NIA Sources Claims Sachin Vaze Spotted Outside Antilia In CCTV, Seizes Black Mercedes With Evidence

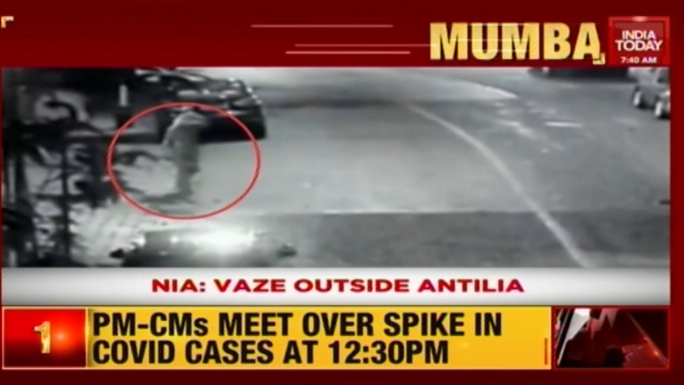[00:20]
This is the sensational revelation made by the NIA, saying that this man who's been spotted outside Ambani's residence wearing a loose white kurta is basically,
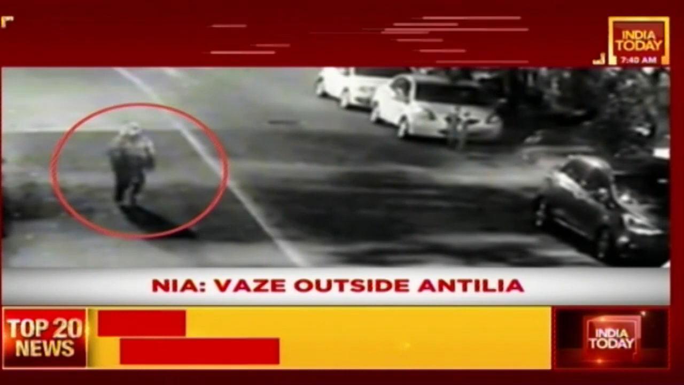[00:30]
in fact, this kurta looks like a PPE kit,
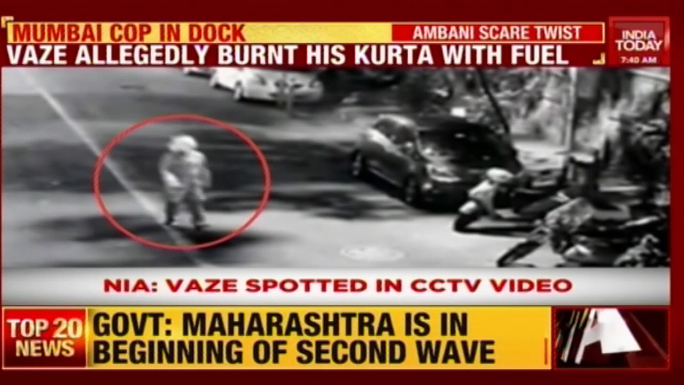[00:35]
but here we're looking at the NIA suspecting that this man could be the suspended Mumbai cop Sachin Vaze himself.
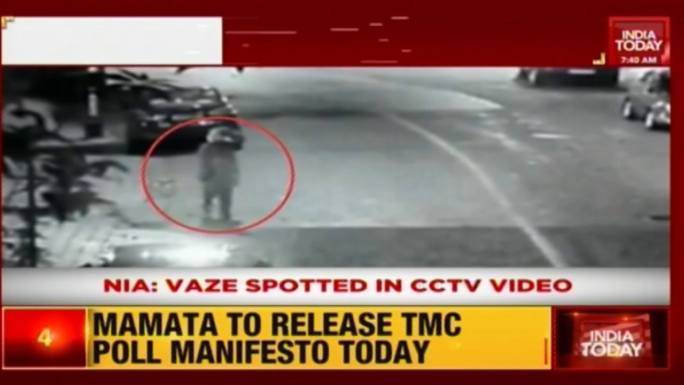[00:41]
According to the NIA sources, the kurta was burnt by Vaze using fuel that was kept inside the black Mercedes car.